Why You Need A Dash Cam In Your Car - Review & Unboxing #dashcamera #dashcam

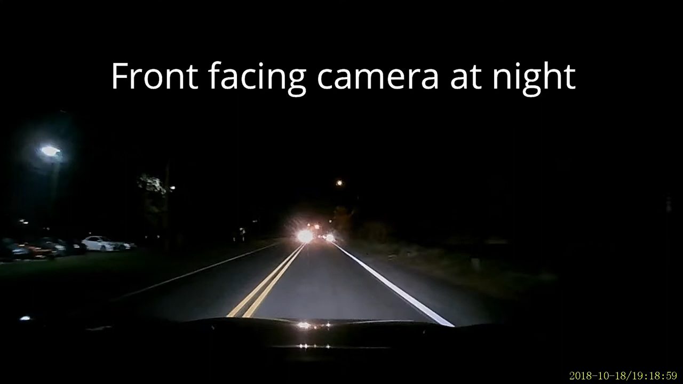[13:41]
and as you can see you can see everything very crisp and clear and um next up is going to be the front facing camera during the
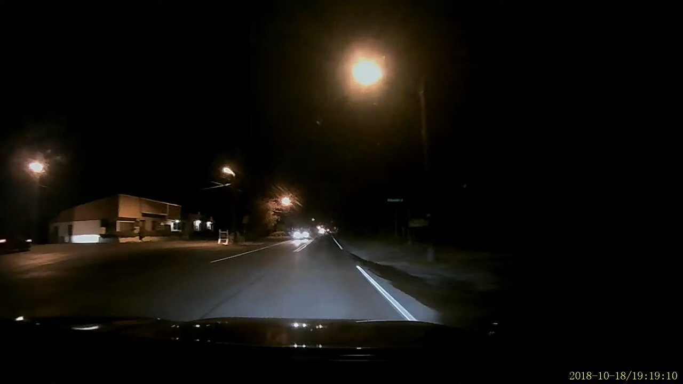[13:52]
day and i love the fact that you have such a wide angle i think it's up to 170 degrees